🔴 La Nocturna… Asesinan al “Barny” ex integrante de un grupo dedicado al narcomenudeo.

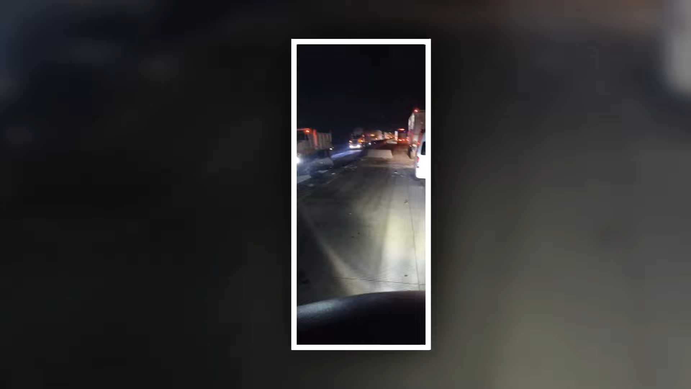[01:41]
Cabe mencionar que la fila de autos varados por este hecho fue de más de 7 kilómetros. El conductor de una camioneta, que aparentemente se quedó sin frenos, se impactó contra dos unidades y un motociclista.